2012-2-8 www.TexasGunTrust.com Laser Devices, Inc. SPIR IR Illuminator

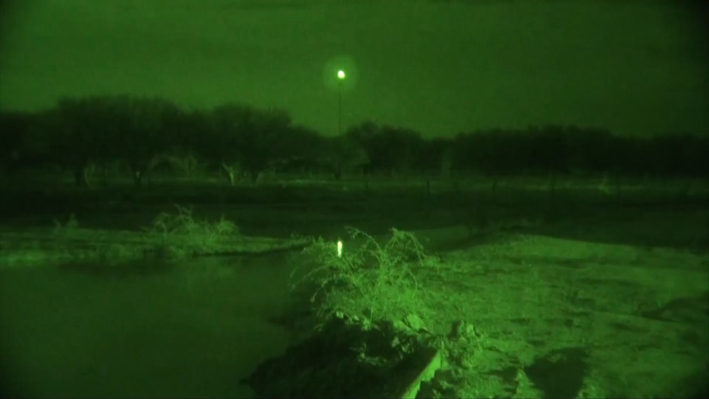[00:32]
I have the new laser devices, D-squared infrared laser illuminator that you saw at SHOT Show, and we've got a vampire light for a comparison.
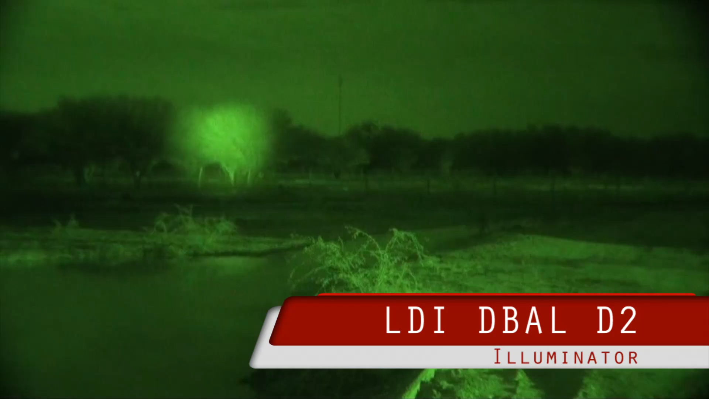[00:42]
This is the illuminator only, and you can focus it down. It's got a pretty good throw. We're going to go to a known range in just a minute.
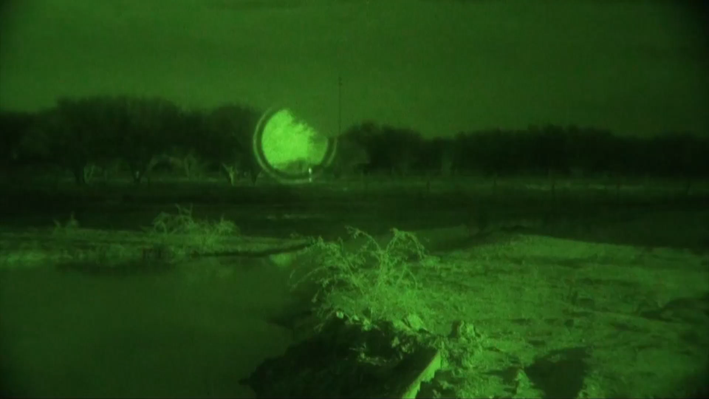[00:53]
And then you can open it up so you can see what it does. It's got a decent diffuse beam.
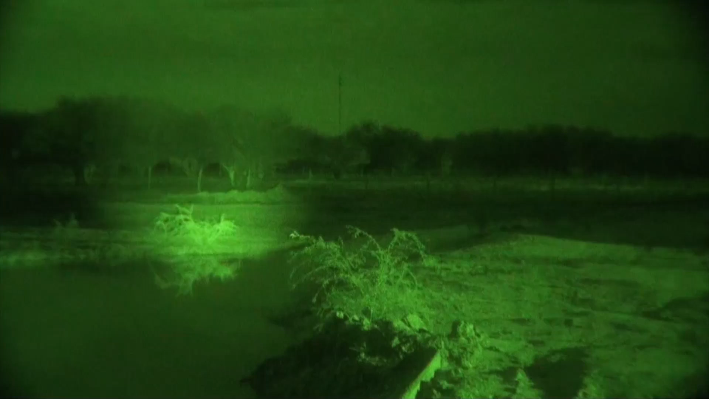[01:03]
When you focus it in a lot, you end up with that ring that you saw a second ago.
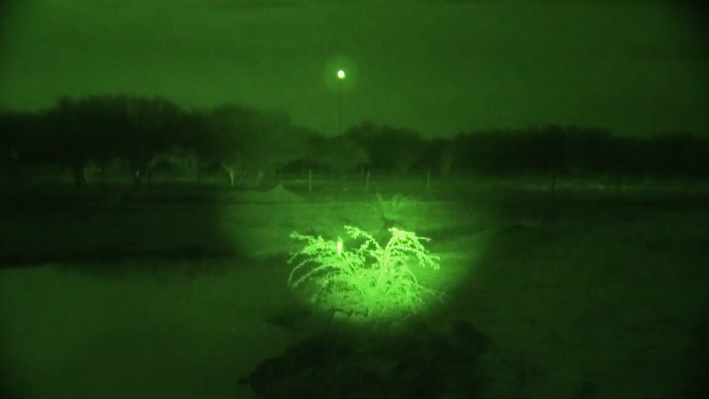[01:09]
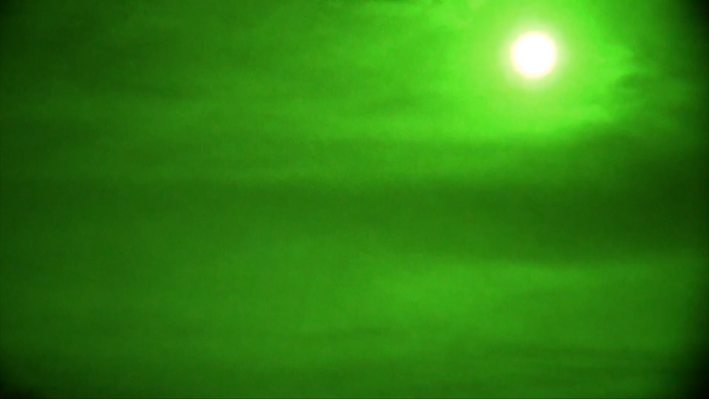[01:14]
As you can see, we've got a full moon tonight, so not optimal conditions for seeing what a night is. Okay, this is the prototype laser device's spear on low.
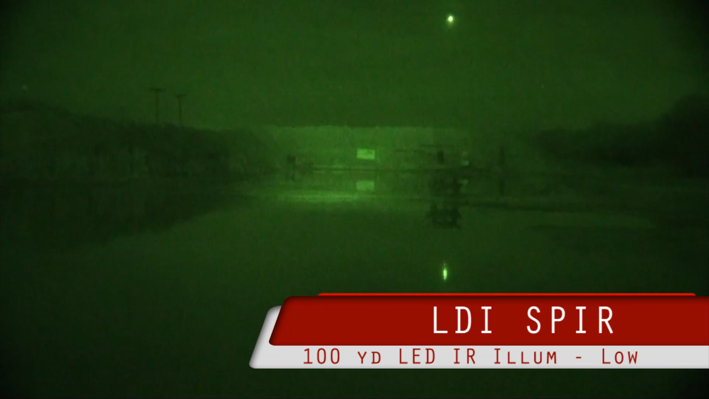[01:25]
It is a focusable beam, so you can focus it in. And you can see, it gets the same ring that the D-squared does. It's plenty bright.
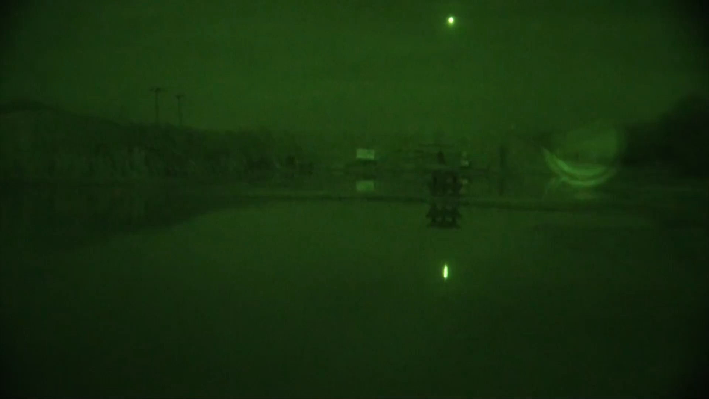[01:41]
It does a good job illuminating into the woods to the right of the camera, right of the scene there.
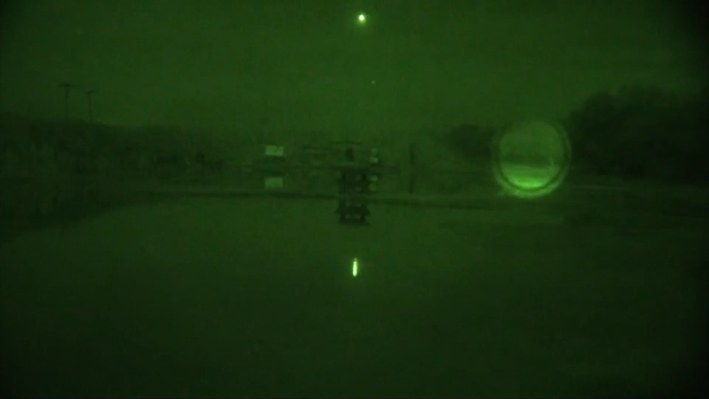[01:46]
Okay, this is high.
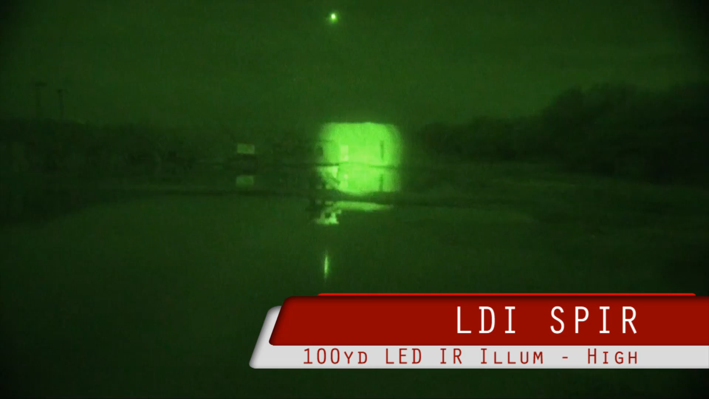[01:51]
And it's almost too bright for a hundred, but you can focus it out.
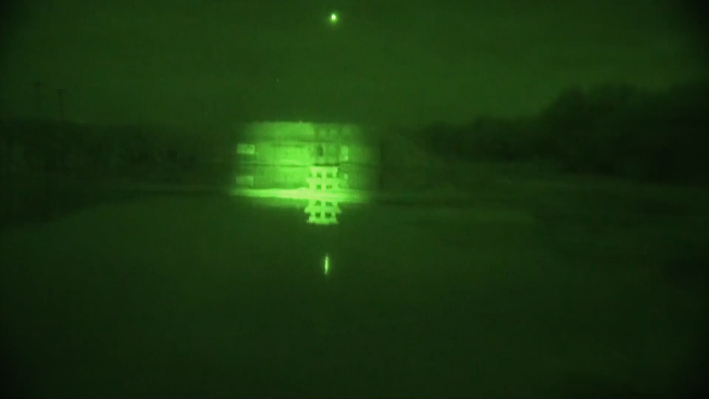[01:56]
And you get a nice soft light. Can you bring that vampire light up again? Okay, you can see the vampire illuminating the 100-yard line now. It throws just enough light for, you know, illuminating the targets. And let's see the vampire off. And we'll try the spear again. Which, again, goes to the purpose of these lights.
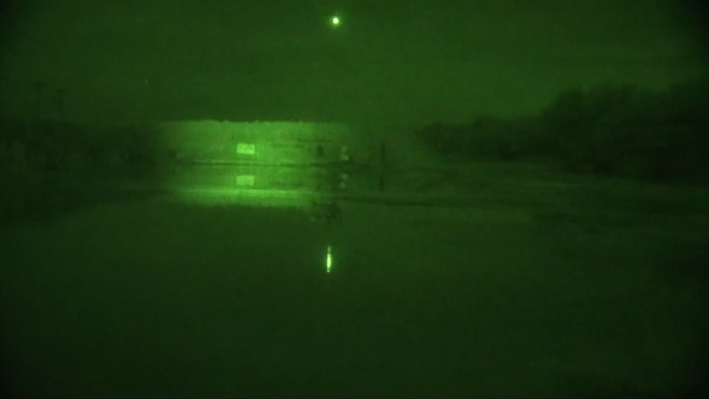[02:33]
Okay, and this is the spear on high. So we'll go to the 200-yard targets and see what we can see. We'll start with the spear.
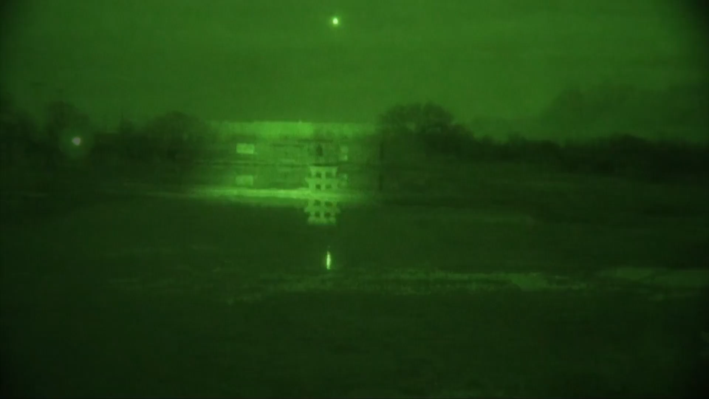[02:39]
And this is the spear on high.
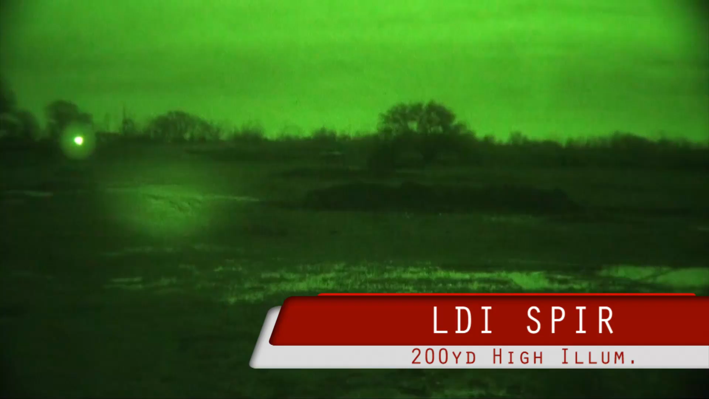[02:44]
You can see, I'm going to focus in a little bit here.
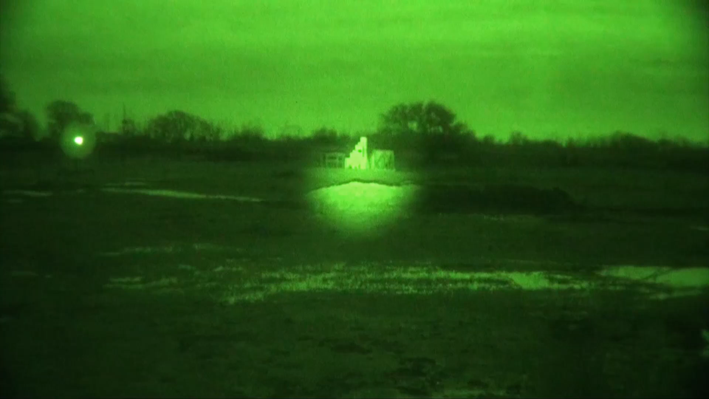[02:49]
That's a hundred yards and that little bench in the back is 200. See, so it does a good job illuminating 200 yards out there. Okay, this is the spear on low.
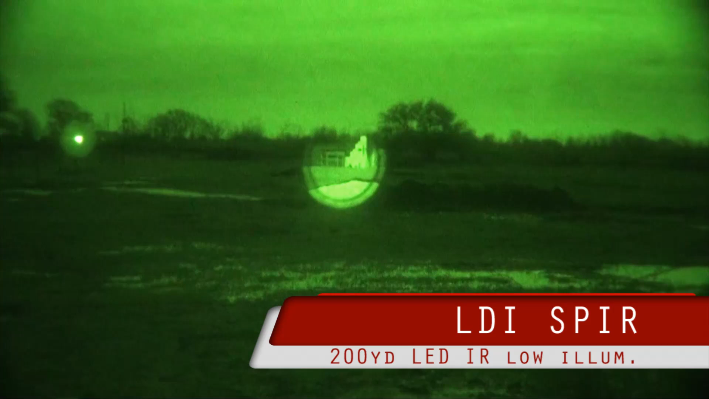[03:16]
That's a hundred yards out, fully focused in. I'll just unfocus it.
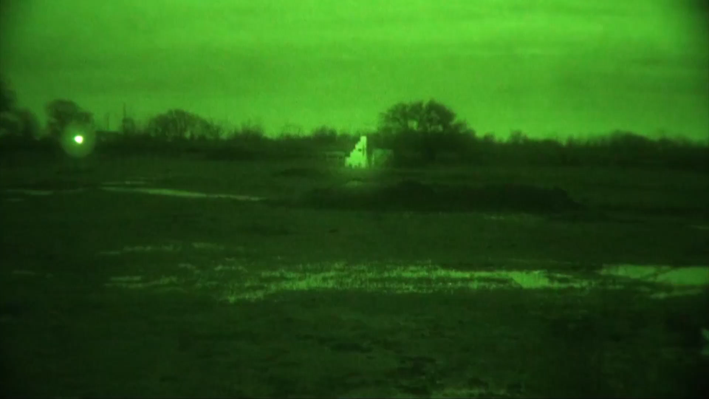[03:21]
Again, this isn't optimal because of the moonlight, but sometimes you've got to run with what you've brung. Now, out to 200 fully, that's fully focused out. So let's bring in the focus. And again, this is low. So even at 200 yards, you can see the little bench there, that little white, white reflective thing in the center of the light.